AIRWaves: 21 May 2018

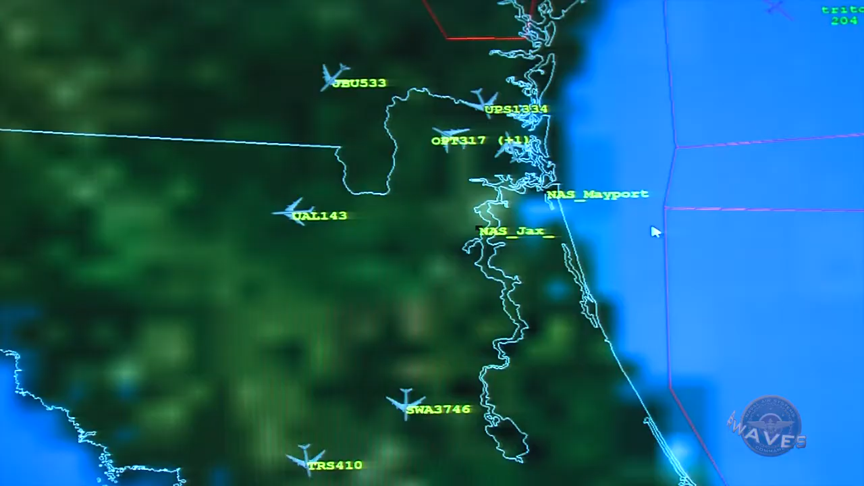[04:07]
We can simulate targets, we can simulate commercial aircraft, we can simulate if we're doing an attack.